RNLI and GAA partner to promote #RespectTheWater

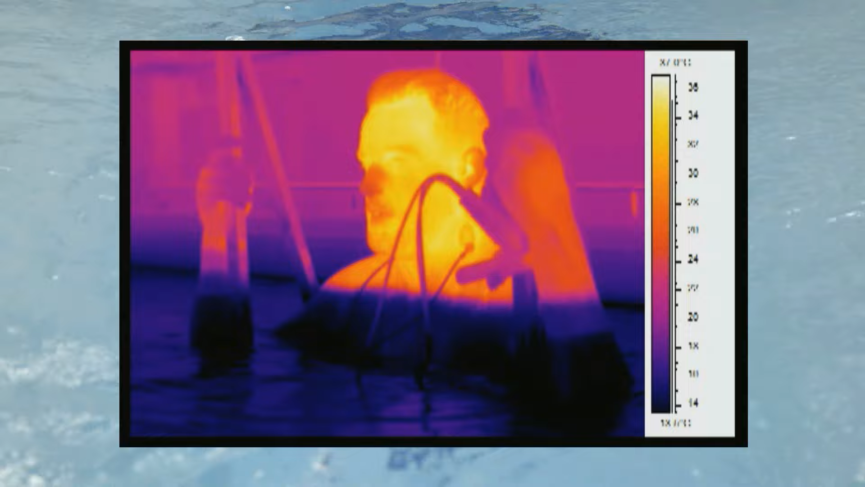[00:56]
The thermal camera provided proof of just how dangerous the
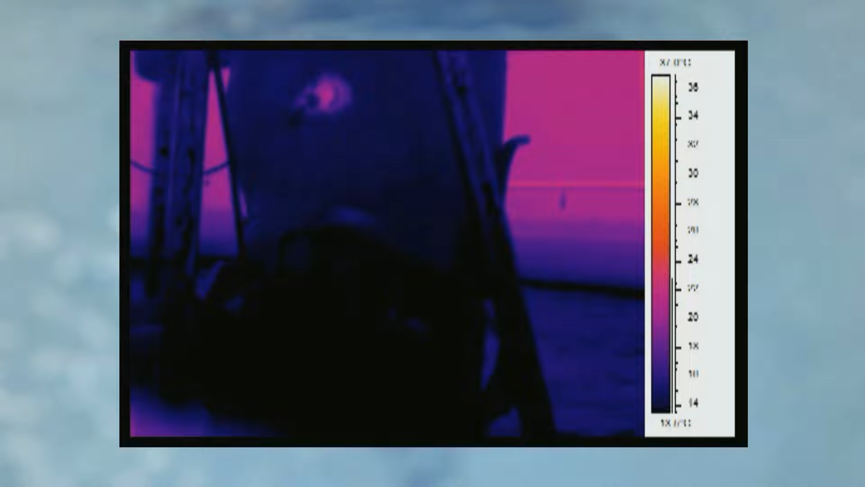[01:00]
effects of cold water shock can be.